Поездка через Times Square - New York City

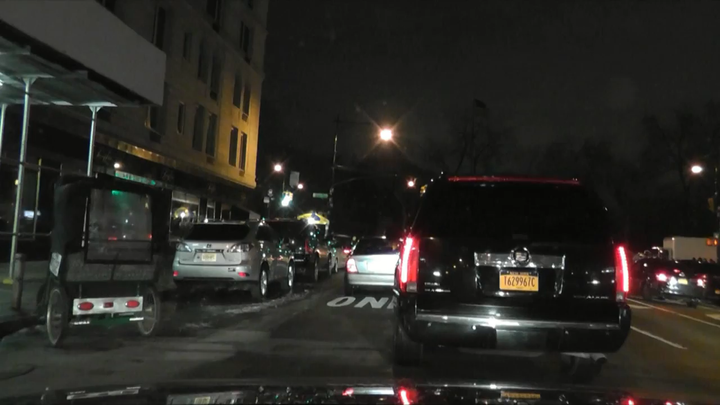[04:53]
Но не знаю, разрешен ли поворот в ту сторону или нет. Я не помню. А, это же все-таки односторонняя улица. А, нет, это не односторонняя улица здесь. А, так что, возможно, поворот-то и не разрешен сейчас на 7-ю авеню. А жаль.
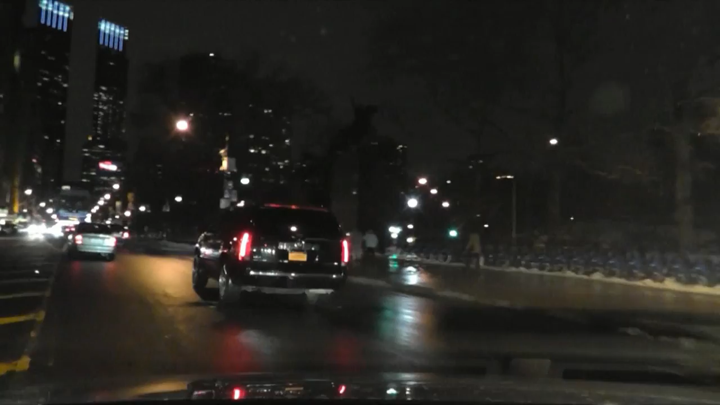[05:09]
Хотя вот что вот это такое? О, это полоса для поворота. Отлично. Отлично, господа. Ну, таксисты наглеют. Впереди это тоже таксист. Видите, номера у него TLC. Ну, TC. Внизу там TLC написано. Только пока мы стоим, могу ли я приблизить?
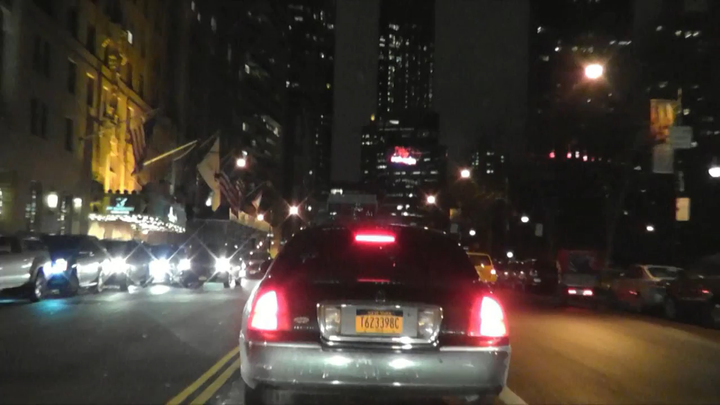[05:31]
Вот. Это тоже таксисты, только другого типа. Не желтые, а такси по вызову. Они здесь называются car service. Ну, это такси по вызову, если по-русски говорить. Не по-брайтонски, а по-русски, то это такси по вызову. Так. Надеюсь, пробок уже здесь не будет. Все-таки это не Москва. Здесь по 10 баллов и на Яндексе я никогда не видел.
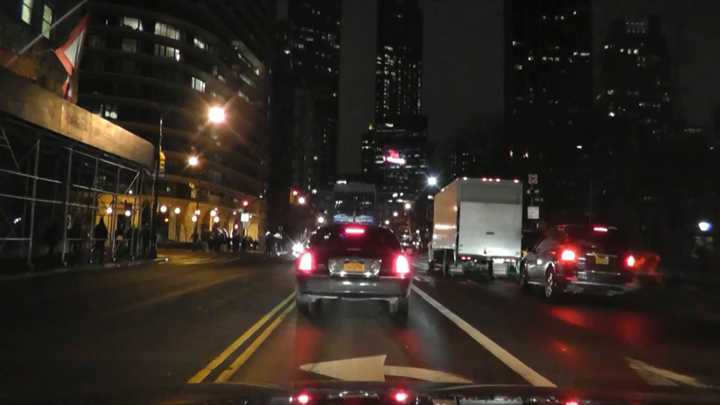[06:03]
Ну, во-первых, здесь и Яндекс пробки не показывает. Он только по России работает. А в местных здесь картах такой системы баллов нет. Но, видимо, не нужно. Таких пробок, наверное, нет. Не знаю. Так, ну что. Да, это поворот на 7-ю авеню. И сейчас мы... Я надеюсь, после следующего светофора... За этим светофором будет следующий.
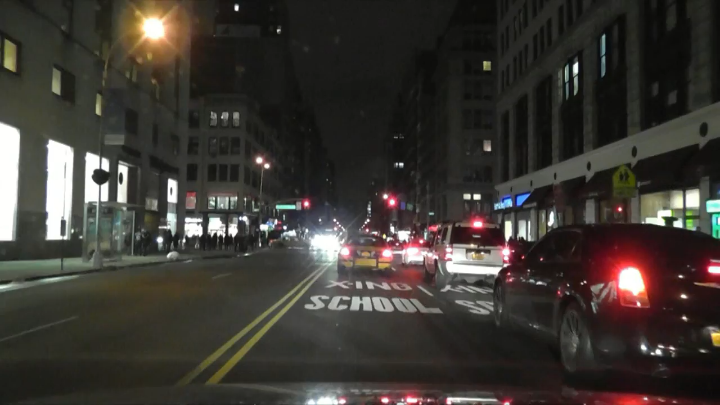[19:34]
Ну, вообще, это 23-я улица хорошая, широкая, но она и двухсторонняя. А, здесь находится Барух Колледж. Да, справа одно из зданий Барух Колледжа. И еще через один квартал налево тоже главное здание Барух Колледжа. Здесь, кстати, учился один из брайтонских так называемых блогеров. И когда он мне на форуме мне написал на вопрос, типа, где ты учишься, он написал на в самом, типа, лучшем заведении, не для девочек из Украины.
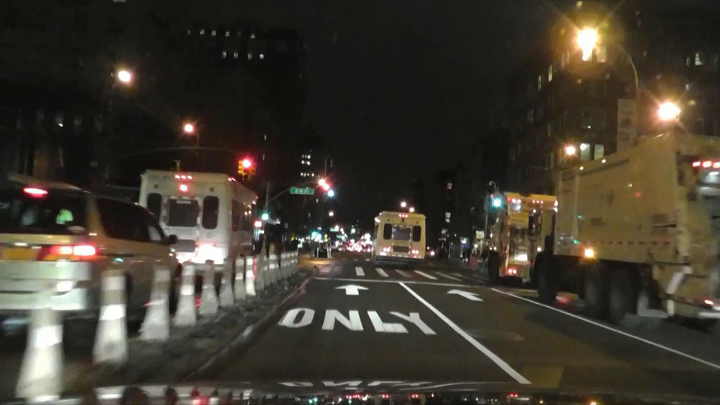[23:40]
На 12-ю улицу. И вот, как я говорил, вот где-то вот здесь вот East 12-я улица. А, 12-я здесь не в ту сторону. Так, значит, мне придется на 11-ю. Ой, почему здесь две 12-х улицы? Я не понял. Так, фиг поймешь этот город, честное слово.
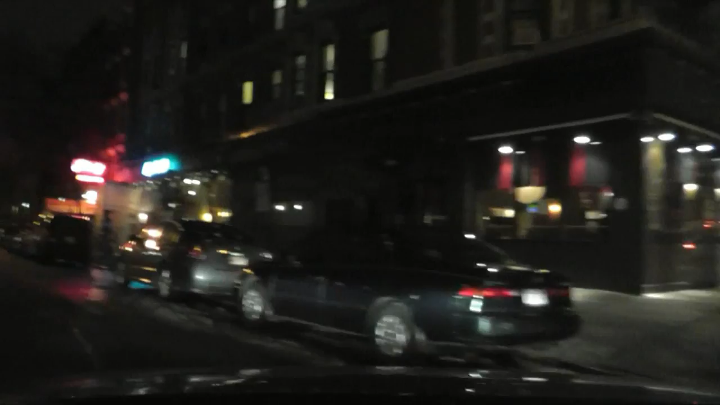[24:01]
Я там видел табличку 12-я, и здесь 12-я. И обе East. Кошмар. Ну все, дальше уже прямо. Здесь вообще обычные жилые райончики. Обычные такие квартиры, в основном дома старые, по 100 и больше с лишним лет. Так, все. Ох, какие кочки. Большой город, ребята. А, нет, еще не совсем все.
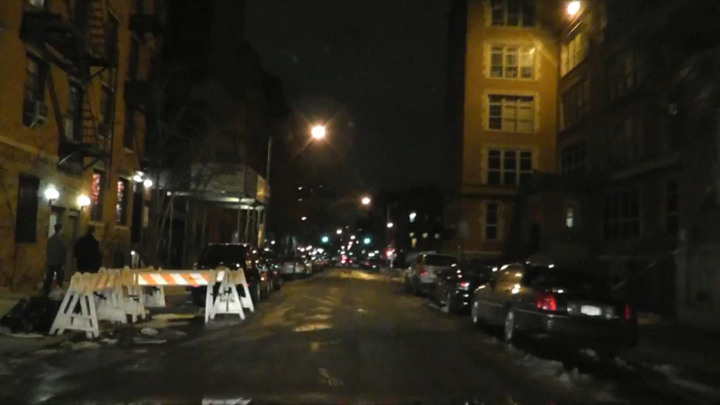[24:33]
А вот здесь вот лежачий полицейский. Че, успею я на светофор или уже ни за что? А, успел. На желтый это не нарушение. Во всяком случае, у нас здесь считается это не нарушение. You have reached the destination. The destination is on the left. Destination is on the left. Так, где у нас здесь? Destination.
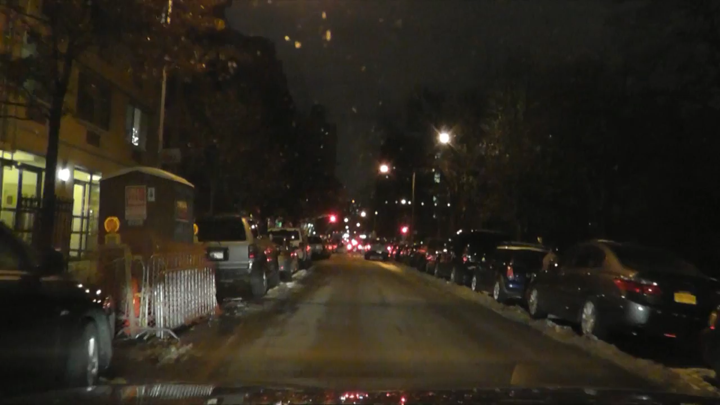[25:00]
Medical center. Так. А, вот этот дом. Сейчас на гидрантике я встану. Ну все, ребята. Сейчас моя жена выйдет отсюда, надо будет ей позвонить. И мы поедем домой, в нашу деревню. Встать только хочу подальше, чтобы никому не мешать.